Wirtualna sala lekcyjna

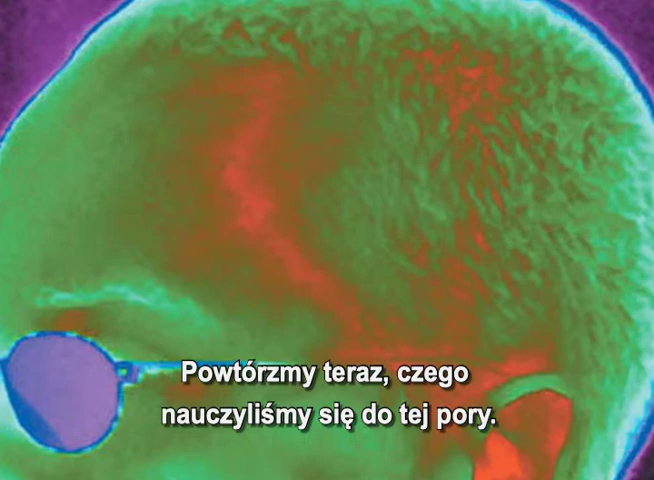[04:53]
We all know that the temporal artery comes up from the side of the face from the external carotids,
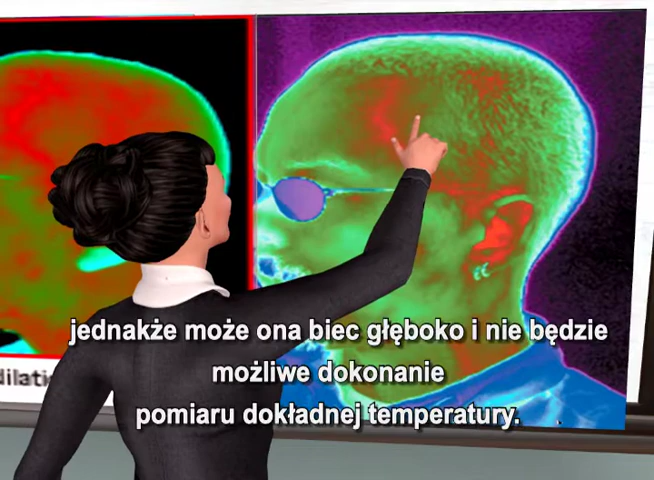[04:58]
but it can go deep and it won't register an accurate temperature.
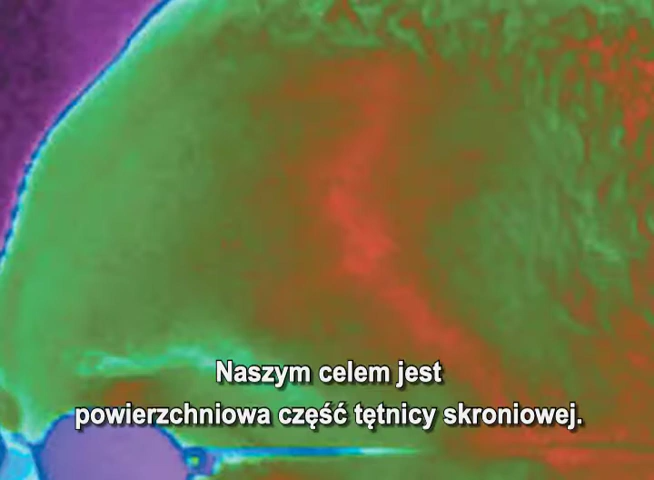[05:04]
The superficial part of the artery is our target. This is located up in the forehead,
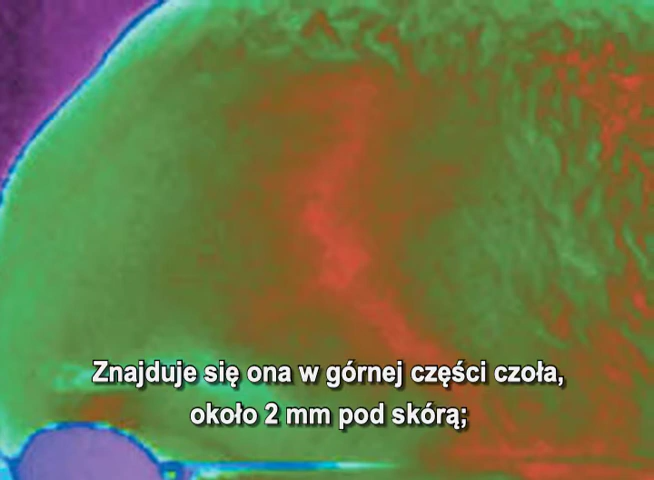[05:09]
about two millimeters below the skin, literally trapped between the skin and the skull. It can't go anywhere.